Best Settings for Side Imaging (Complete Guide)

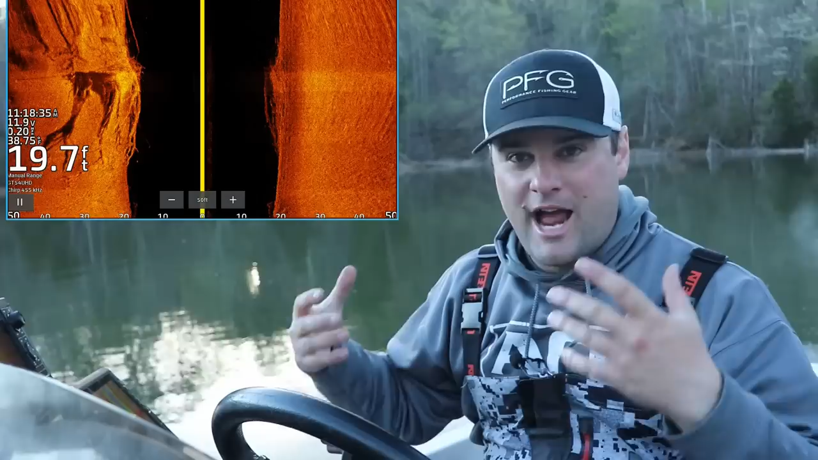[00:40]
On screen: depth 19.7 ft
It's a lot easier to actually show you real-time recording of the side imaging with the GPSMAP units and record.
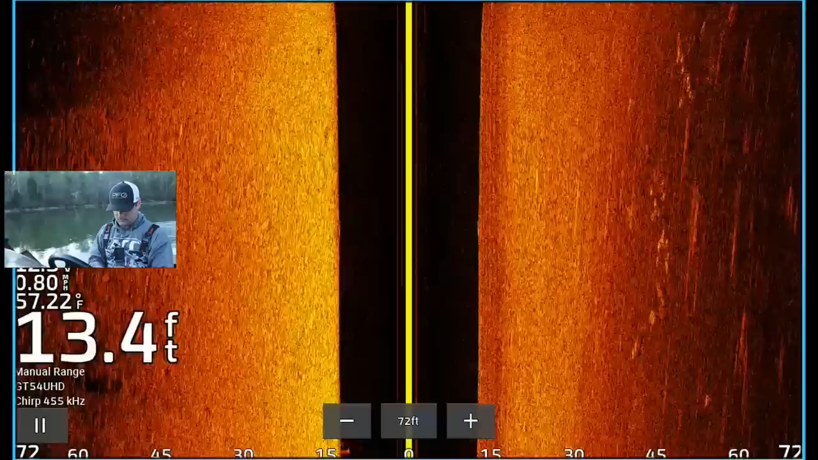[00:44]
On screen: depth 13.4 ft, water 57.22°F
All right, right now we're on Watts Bar Lake. Probably mentioned that already.
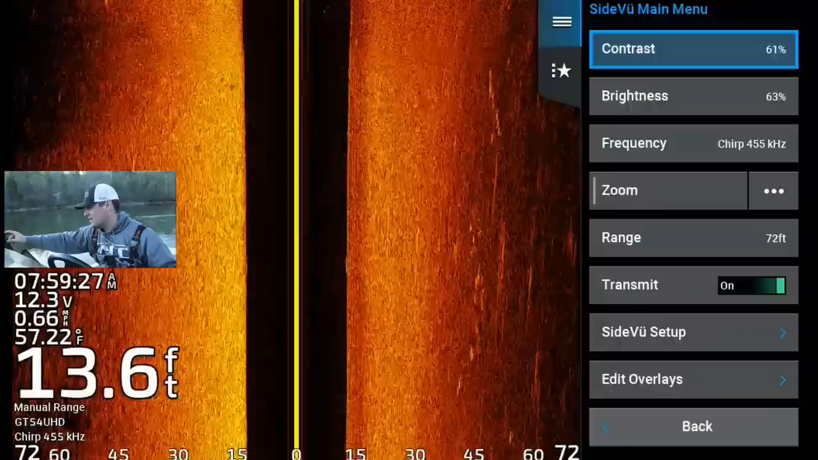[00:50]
On screen: depth 13.6 ft, water 57.22°F, speed 0.66 mph
I will show you kind of the area that I'm scanning here.
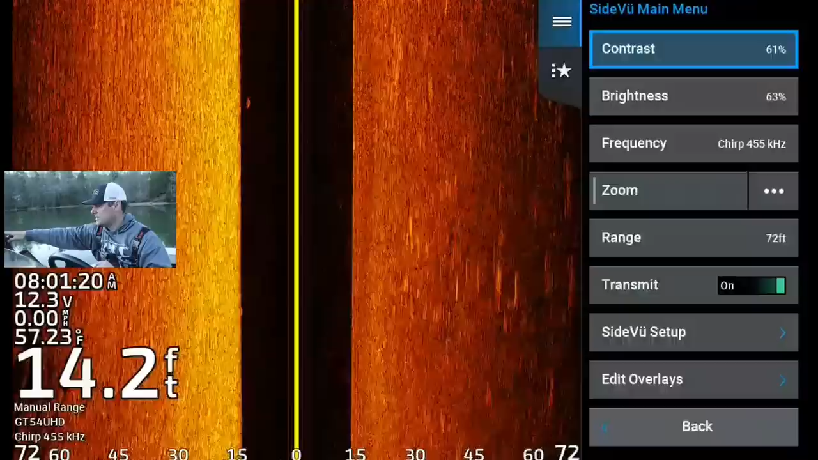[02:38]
On screen: depth 14.2 ft, water 57.23°F, speed 0.00 mph
If you go to menu, my contrast, I run it a little hot, 60 to 65 percent typically.
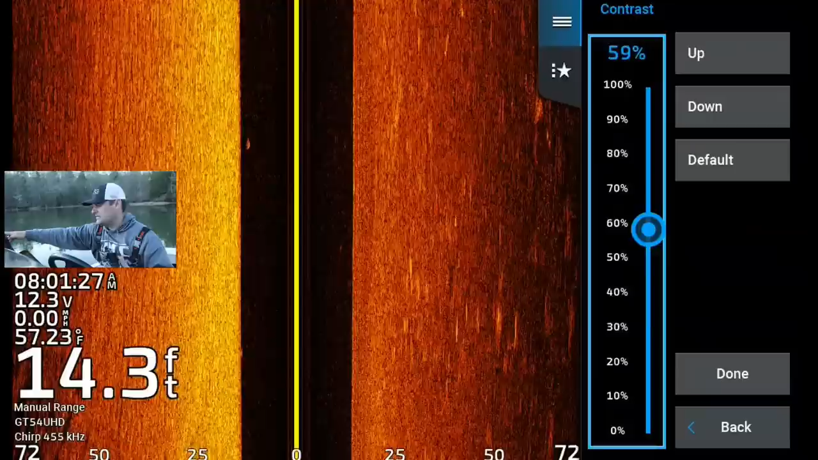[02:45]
On screen: depth 14.3 ft, water 57.23°F, speed 0.00 mph
If it's super dirty water, I fish the Mississippi River,
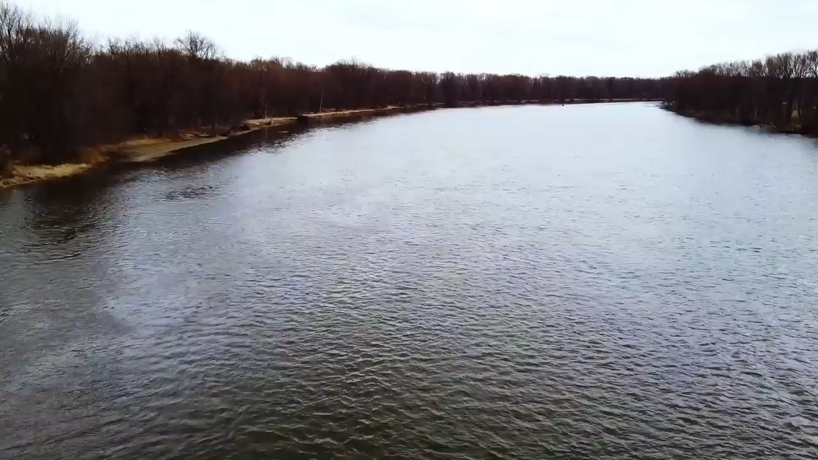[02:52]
and when it rains, that water gets really dirty. There's a lot of sediment in the water.
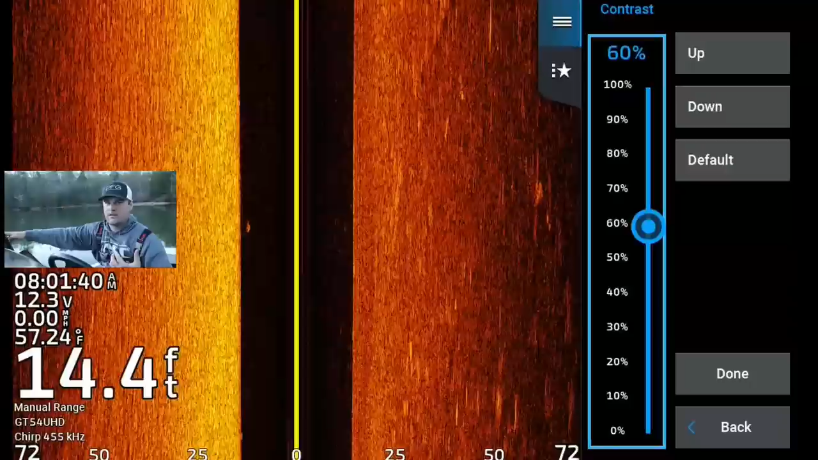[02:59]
On screen: depth 14.4 ft, water 57.24°F, speed 0.00 mph
You might tone it down to like 45 to 50 percent. But typically on a lake where there hasn't been a huge rainfall,
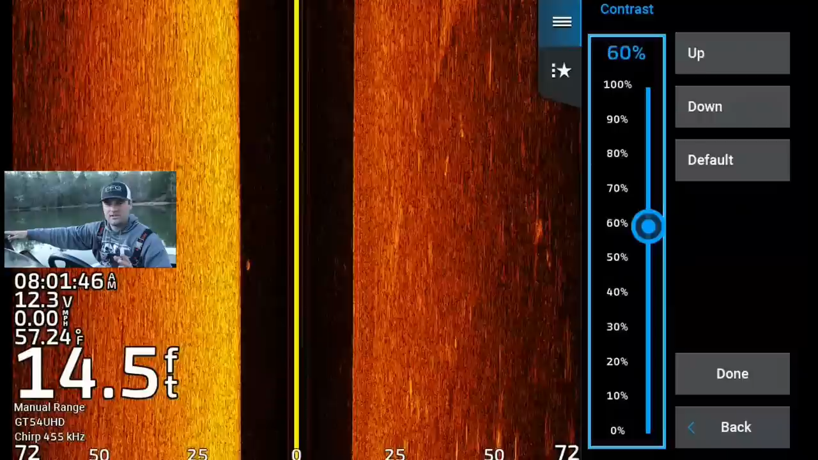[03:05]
On screen: depth 14.5 ft, water 57.24°F
where there isn't a ton of current, a ton of sediment, I run it a little hot, 60 to 65. Your brightness, which is also... Garmin does it differently. So, typically on your Humminbird, you're going to see contrast and sensitivity as your settings. For Garmin, they do contrast and brightness. Brightness is going to be your sensitivity.
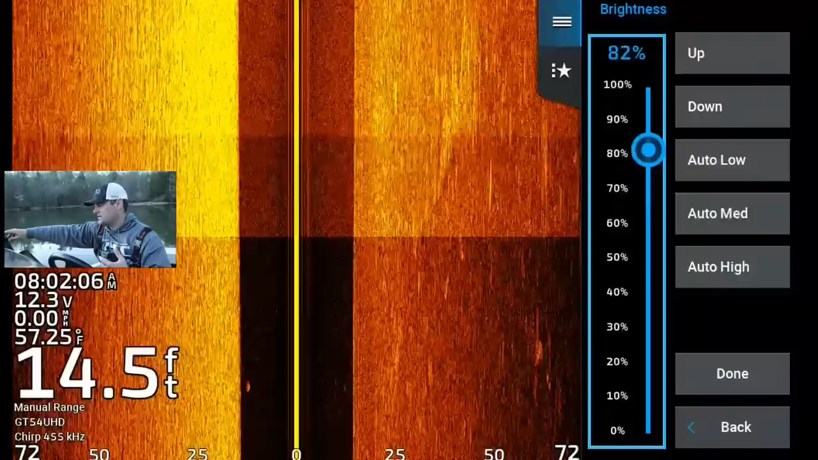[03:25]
On screen: depth 14.5 ft, water 57.25°F, speed 0.00 mph
Maybe if I crank this all the way up, you can see the screen just gets crazy bright.
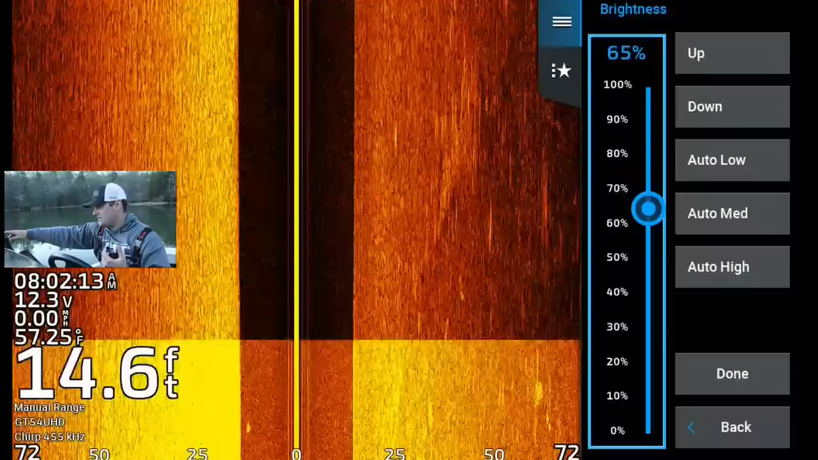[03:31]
On screen: depth 14.6 ft, water 57.25°F, speed 0.00 mph
Typically, 50 to 60 percent seems to be good. Maybe a little hotter than that.
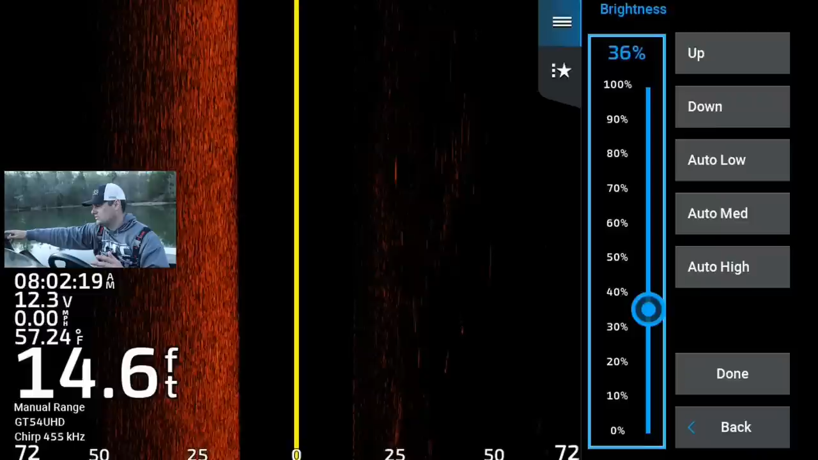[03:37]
On screen: depth 14.6 ft, water 57.24°F, speed 0.00 mph
If you go down too much, I mean, you lose basically all... I mean, you can't see anything.
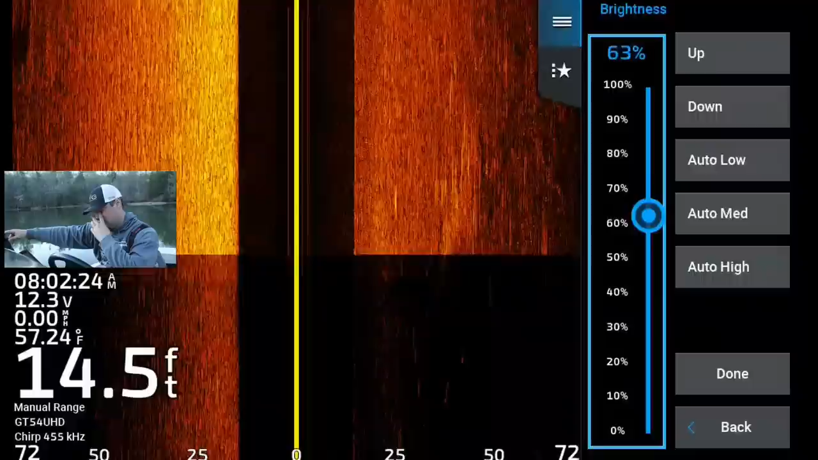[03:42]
On screen: depth 14.5 ft, water 57.24°F, speed 0.00 mph
So, I typically run it... Let's see here. We're going to go probably about 62, 63.
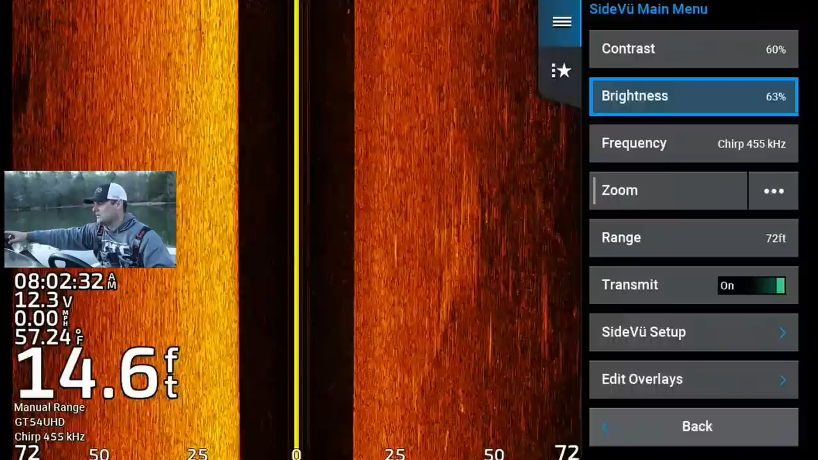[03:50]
On screen: depth 14.6 ft, water 57.24°F
You can run it a little hot because you really, for what we're doing today, you really want the trees to just pop out. You want any type of fish on those trees to really pop out.
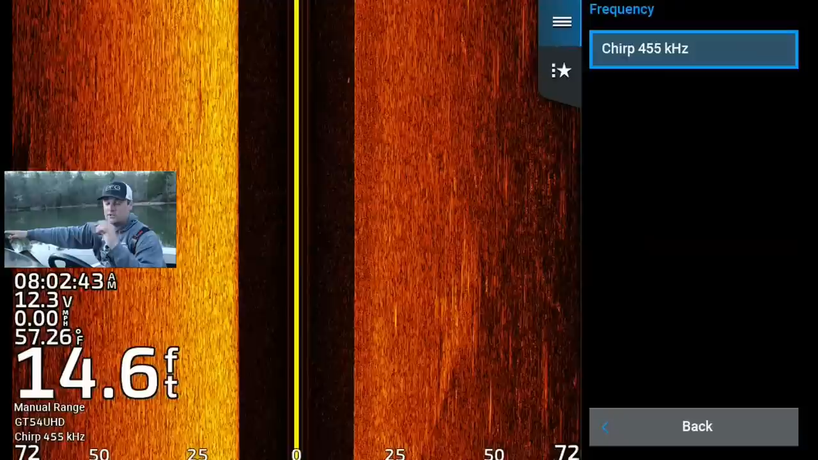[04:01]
On screen: depth 14.6 ft, water 57.26°F, speed 0.00 mph
Now, with the GPS map unit, I can only run my 455, unlike my 93SV where I can run my Mega.
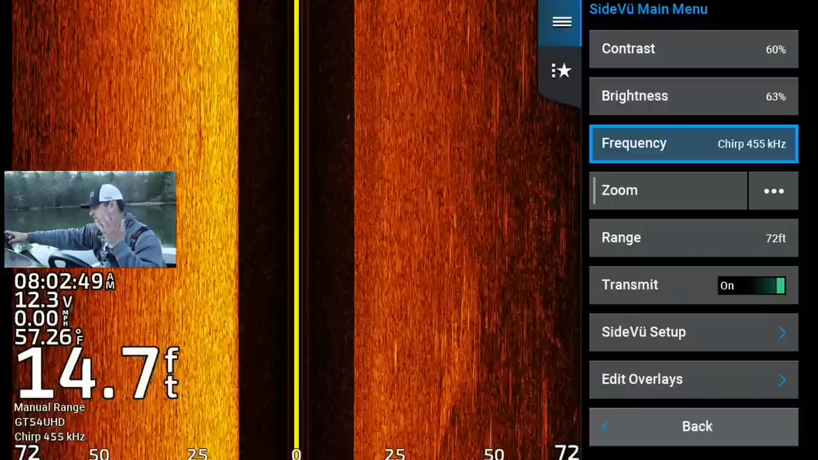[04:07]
On screen: depth 14.7 ft, water 57.26°F
But, I've got to be honest with you, the pixels on the GPS map unit, because it's a 10-inch screen, I've got more pixels.
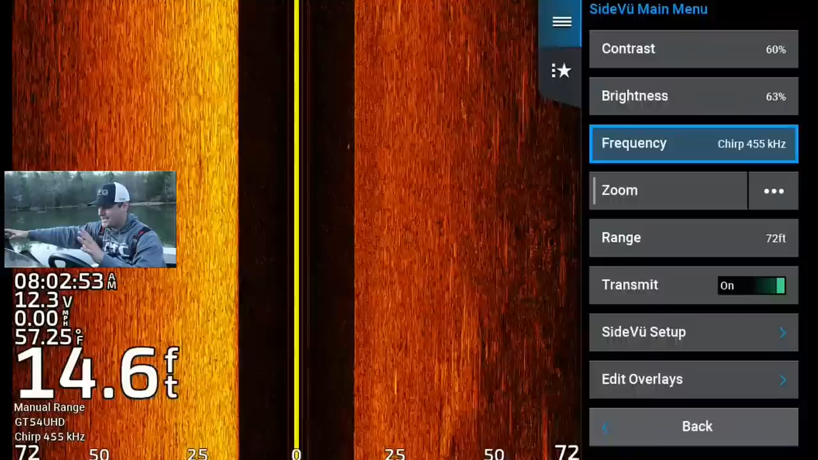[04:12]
On screen: depth 14.6 ft, water 57.25°F
So, I actually am getting a pretty darn good image, despite only having 455 kilohertz.
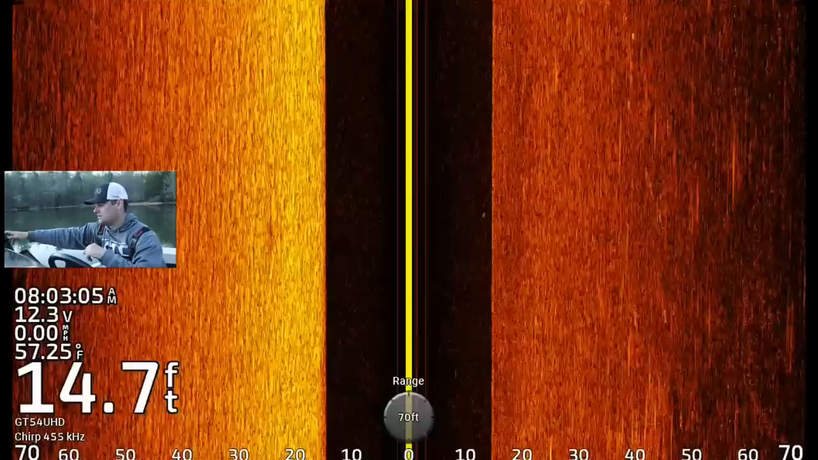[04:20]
On screen: depth 14.7 ft, water 57.25°F
Cool thing about this, it's just a toggle button. You can just auto-adjust your range.
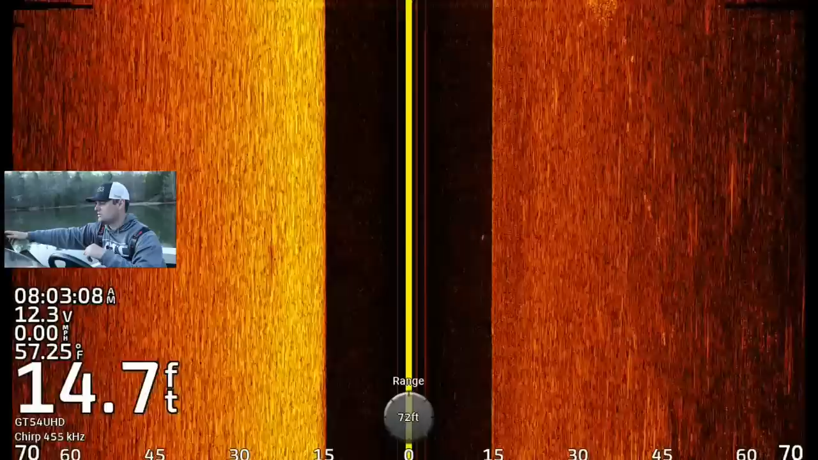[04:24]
On screen: depth 14.7 ft, water 57.25°F
I'm going to run it at 70 when I'm looking for any pieces of cover. Any brush piles, trees, you know, rock piles or something. I'm going to put it at 70.